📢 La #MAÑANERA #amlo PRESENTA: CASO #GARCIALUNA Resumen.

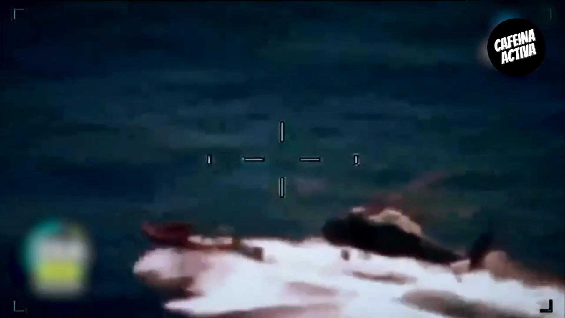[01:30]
dejando que la marina con presencia de agentes de la AFI realizara el decomiso.